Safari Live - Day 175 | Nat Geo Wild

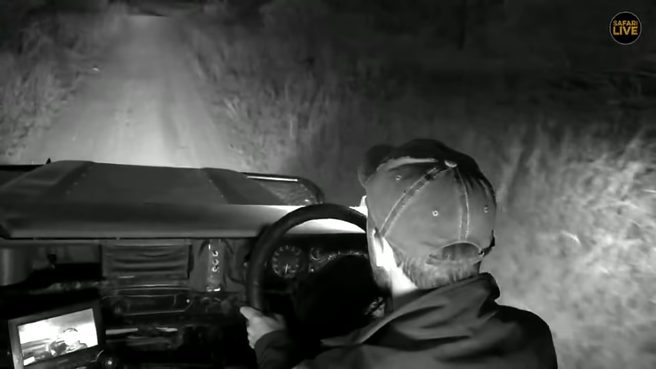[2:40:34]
We just passed a scrub here that I'm sure would be quite a useful prey animal in the falconry industry, indeed. They are very interesting birds, falcons. I do quite enjoy them, and it's not because my surname is quite similar, but, well, maybe a little bit because my surname is similar. But we are in the black and white spectrum at the moment, the infrared, if you did not notice.
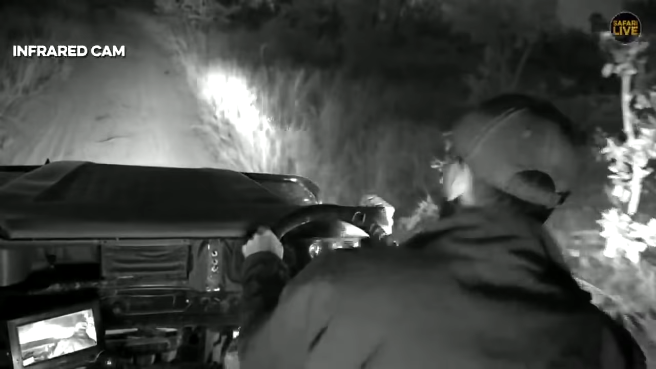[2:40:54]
So we are now looking for the nocturnals. Driving quite slowly. I'm doing a bit of a loop. I've decided to go left instead of right towards Wurtel watching. Well, I've gone left back towards the north and towards the other side of Gallego again. See if maybe tracks of any of those individuals that Herbie was trailing earlier maybe pop out on the road.
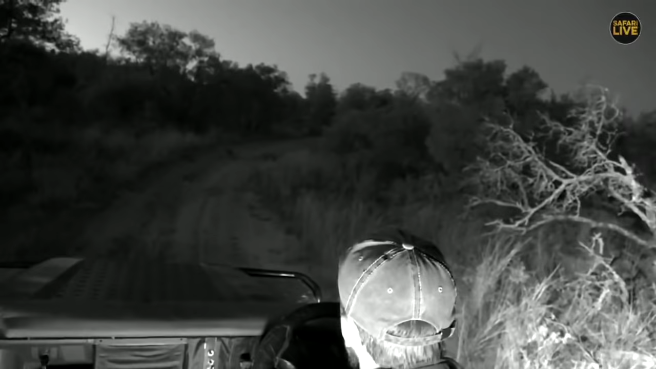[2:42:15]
We've got some hares in the road.
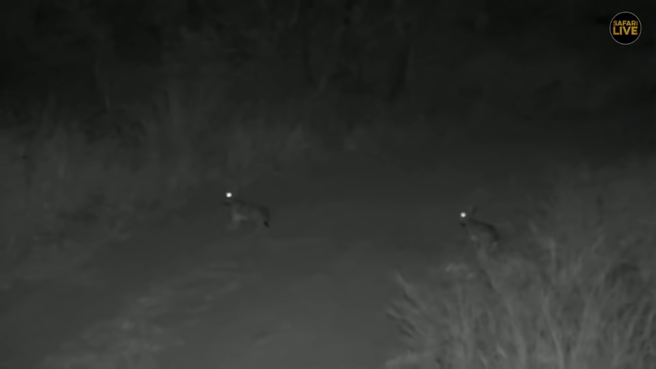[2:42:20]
Where is my falcon to come and catch them? It is their time of day to come out.
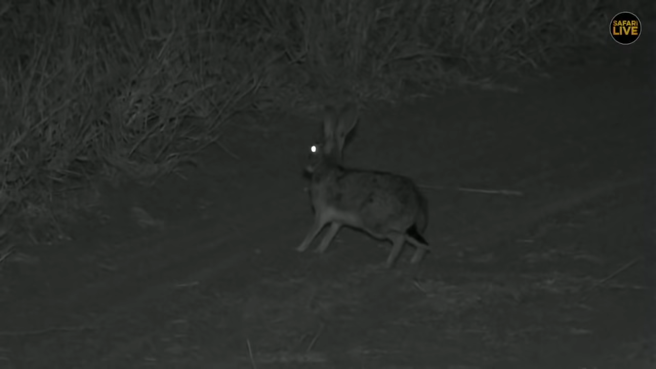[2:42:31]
And definitely a servaline genet would probably catch one of these. Carla, your fingers and toes. Well, hopefully we find one soon, so you don't have to remain in such an uncomfortable position for too long. But I'm just picturing these two hares suddenly standing up on their back legs and having a box, aren't you? Wouldn't that be funny? Maybe a bit of a face scrub first. Just woken up, they're telling me. Come on, Steve, let me at least scratch around a bit. Here we go. He's moving in.
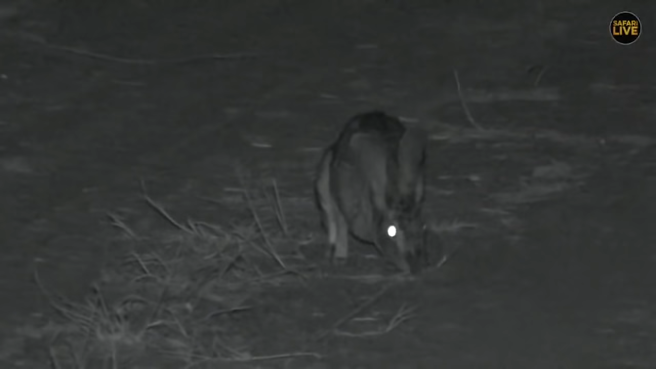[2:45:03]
And it doesn't look very tasty at all what it's eating. Well, I suppose if you eat your own poo for breakfast, anything's better than that, isn't it? The day can only get better. Okay, well, without disturbing these hares, we're going to try to get past and continue on our way. In the meantime, let's go see what Ralph has to say.
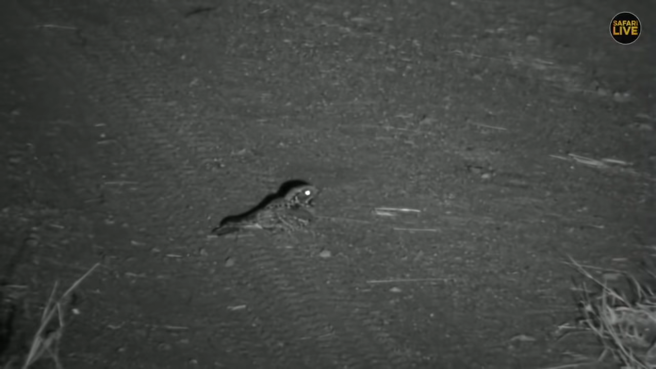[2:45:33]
Well, there we are, everyone. The night birds.
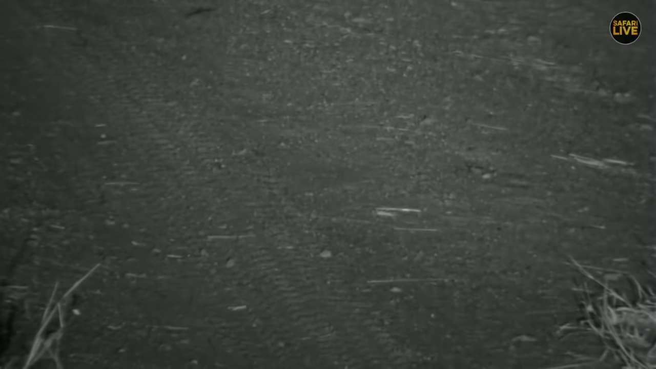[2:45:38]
Oh, well, the night birds that were. That was a little fiery-necked nightjar,
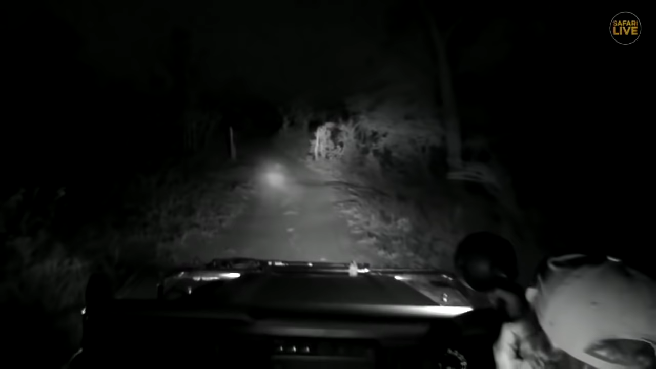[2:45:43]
and fiery as he was, he flew off. But one of the very common night birds that we get around at the moment, and well, pretty much all year really, and they are obviously struggling probably a little bit more at this time of year because there's not as much around in the way of food,
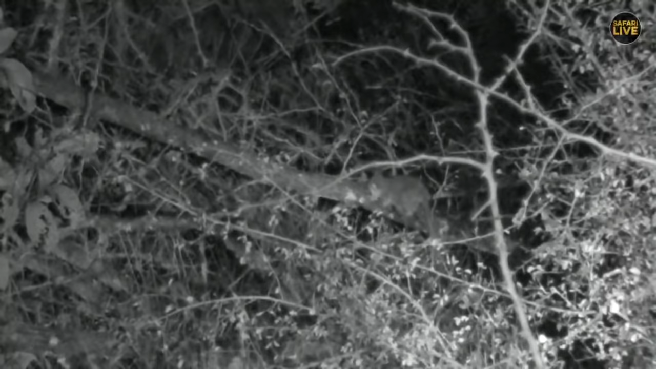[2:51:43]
busy drinking the sap off of the tree. He's a little bit far off. He's very relaxed. A little bit too far, hey, Sands? We're trying. We just need a little bit of light on him, otherwise he's not going to be seen, I'm afraid, with the infrared. He's just a little bit too far off for the infrared to pick up on him, but he's very relaxed.
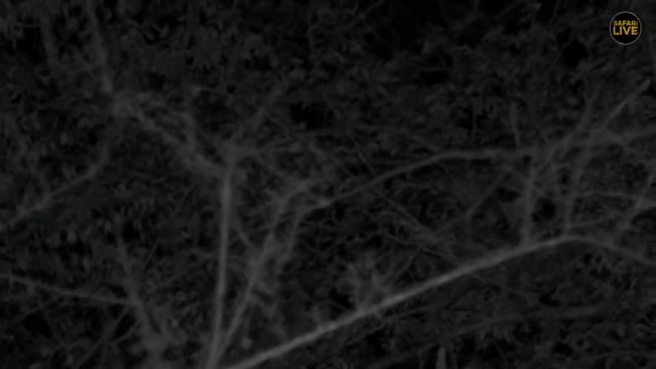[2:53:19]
Very hard to actually keep up with him. And he's going to go down. Where is he going to go? Whoops, up.
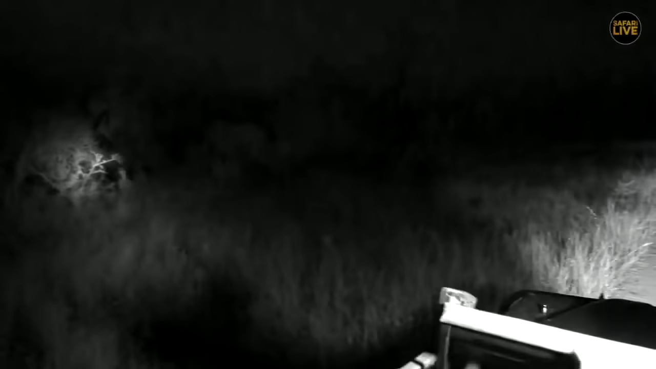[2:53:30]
Yes, Kathy, they are completely nocturnal. Completely nocturnal in their wanderings.